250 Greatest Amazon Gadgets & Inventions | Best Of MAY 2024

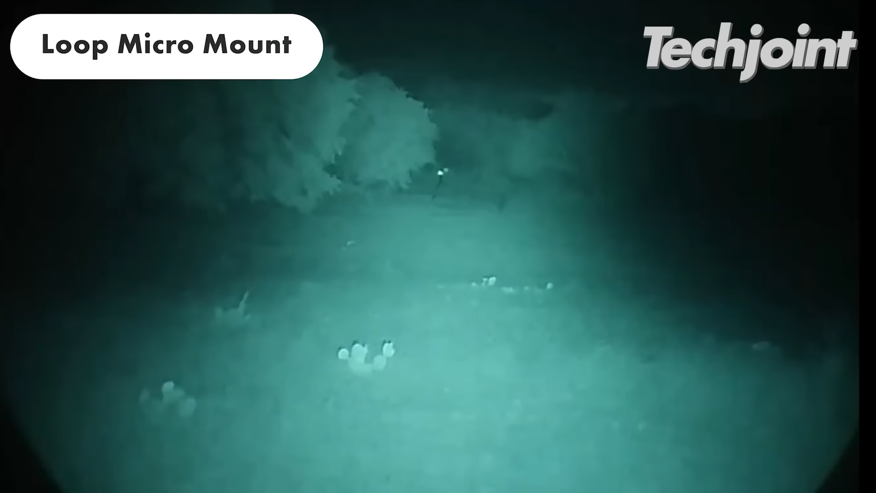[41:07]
enhanced night vision, multiple modes and a compact design.
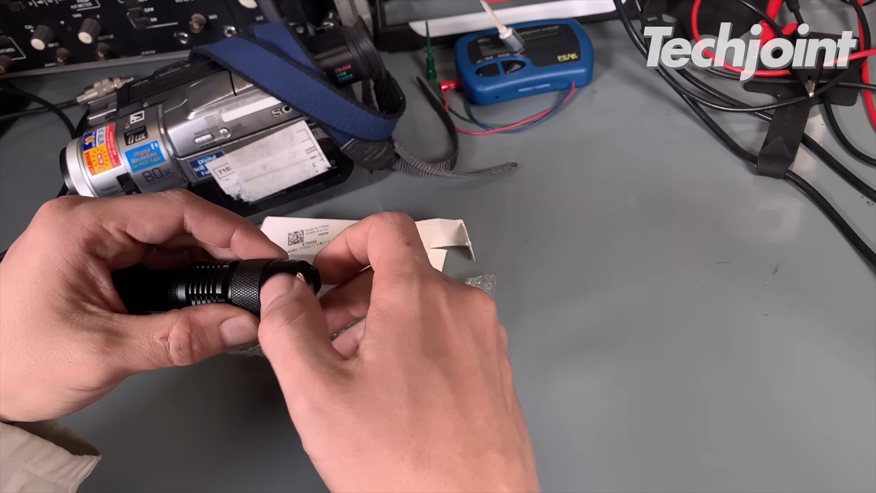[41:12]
It features a side light design for soft, even glow,
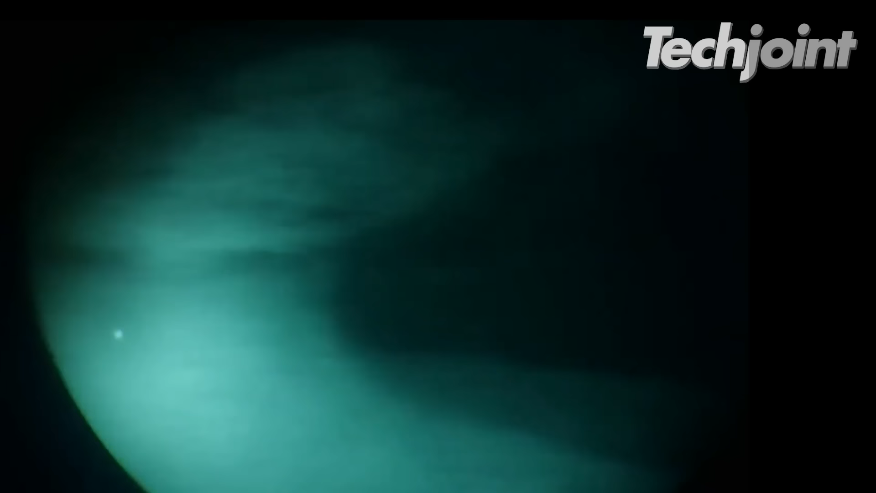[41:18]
a special mode for late-night adventures and is made from aluminum alloy for durability. It currently costs around $29.
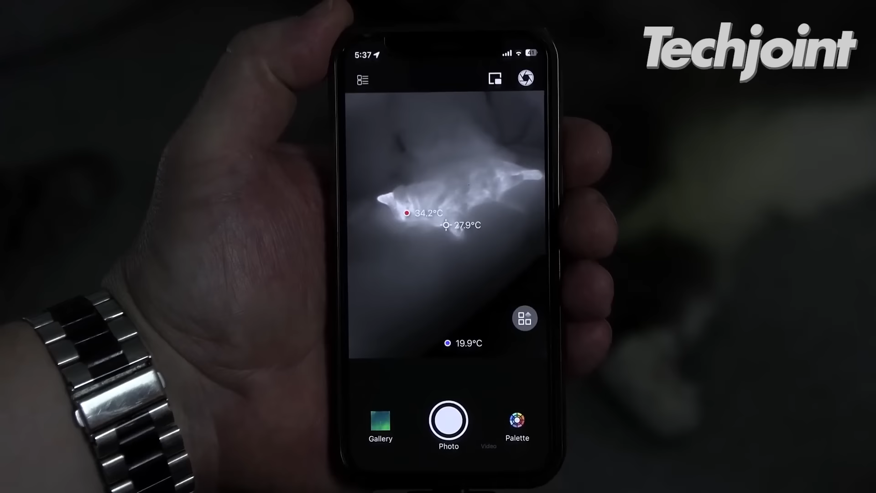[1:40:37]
On screen: spot 27.9°C, max 34.2°C, min 19.9°C
With an extensive temperature reading range of negative 20 degrees Celsius to 600 degrees Celsius,
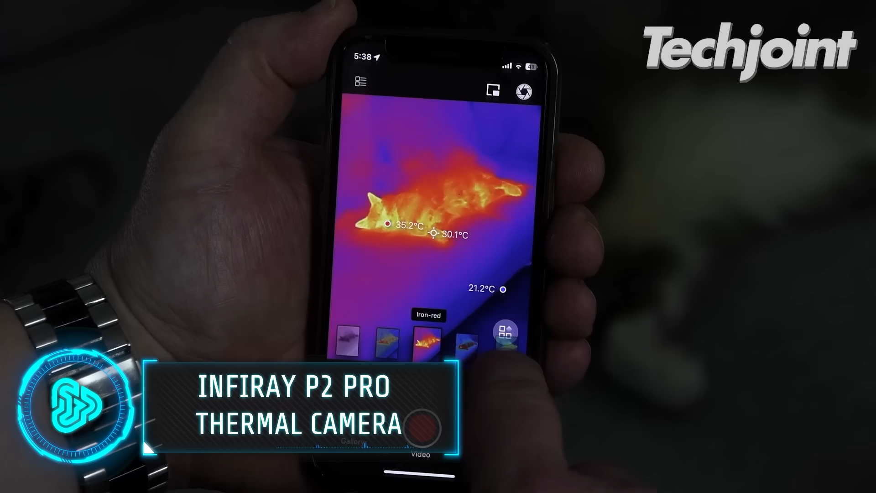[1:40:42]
On screen: spot 30.1°C, max 35.2°C
the InfraRay P2 Pro is a highly reliable thermal hazard detection tool for homeowners, contractors and engineers alike.
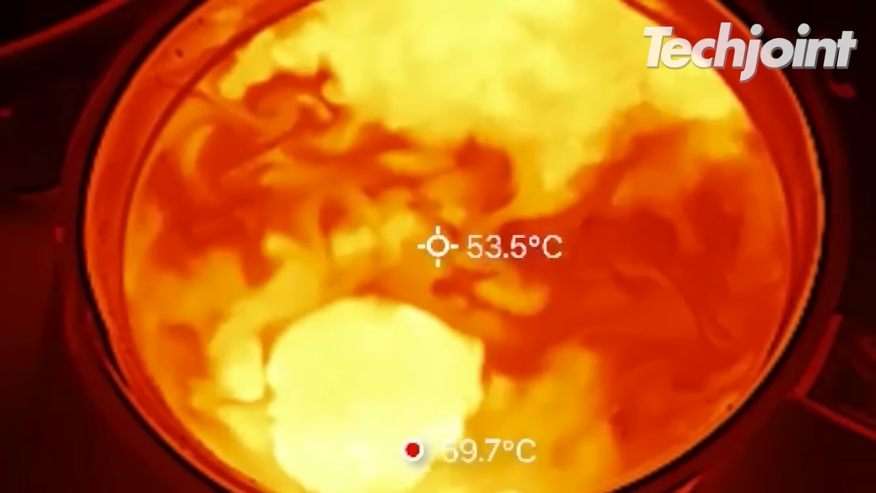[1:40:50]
On screen: spot 53.5°C, max 59.7°C
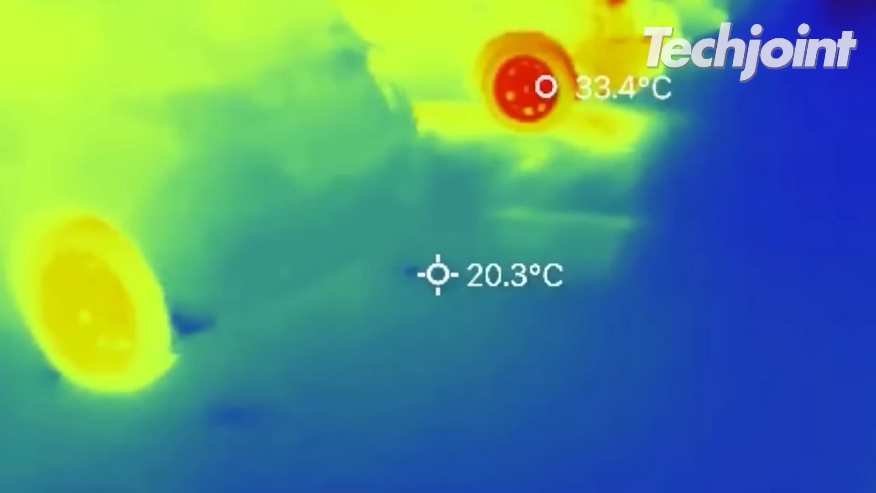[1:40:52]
On screen: spot 20.3°C
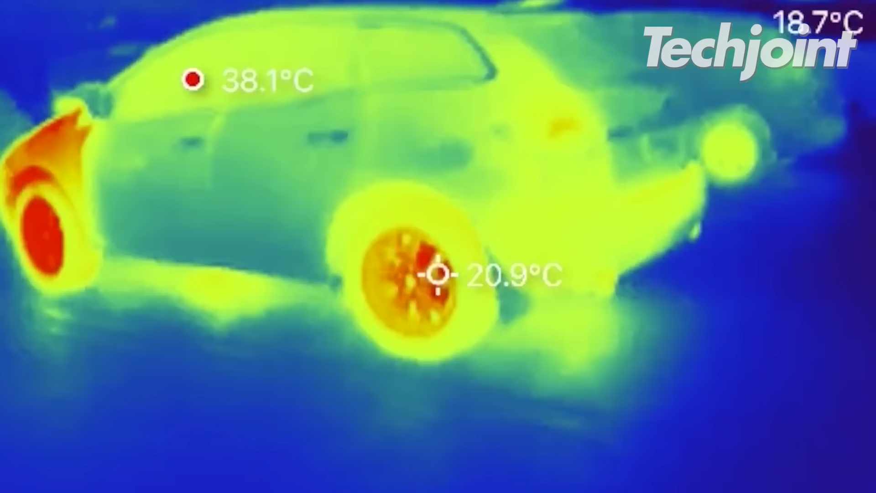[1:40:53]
Its high sensitivity makes it easy to observe small components.